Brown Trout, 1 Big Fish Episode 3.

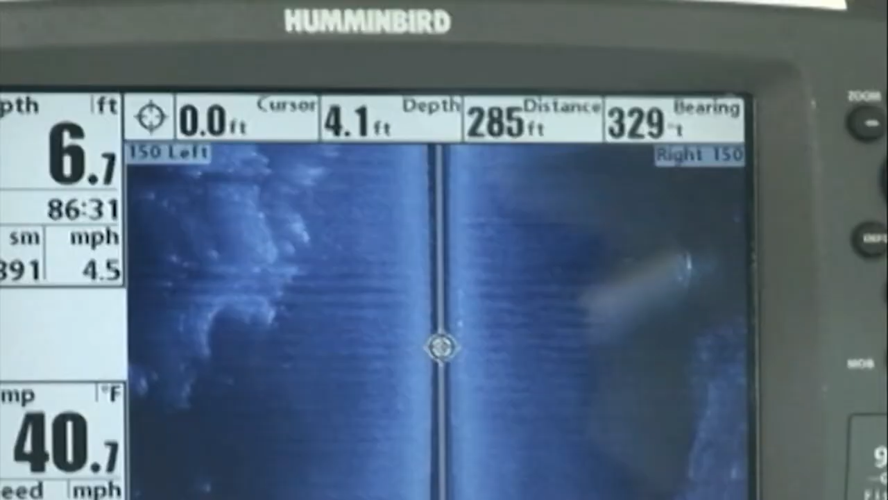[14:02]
On screen: water 40.7°F
Every time we find that rocky structure, go right something on good it. Has happened. Yep. We're using 150 feet on each side there on the come. Imager. He's up near the top. There he is.
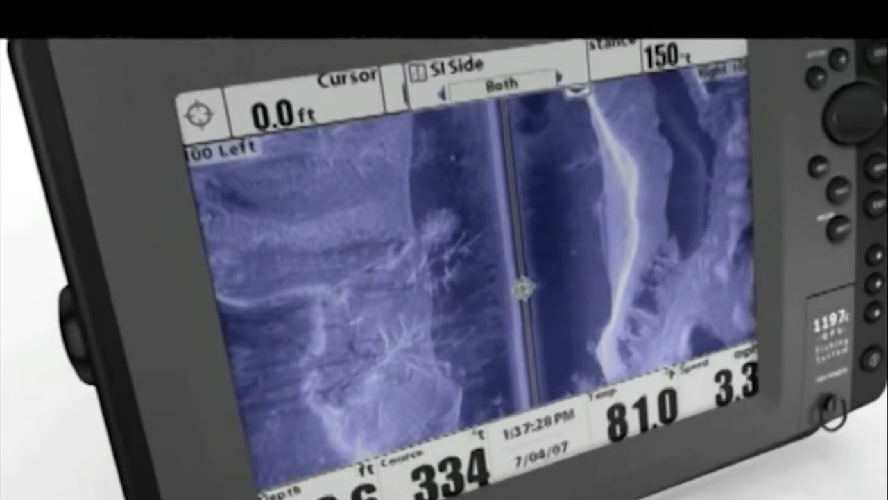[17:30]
Scan more water faster with 480 feet of side-to-side coverage and see structure detail with amazing picture-like images.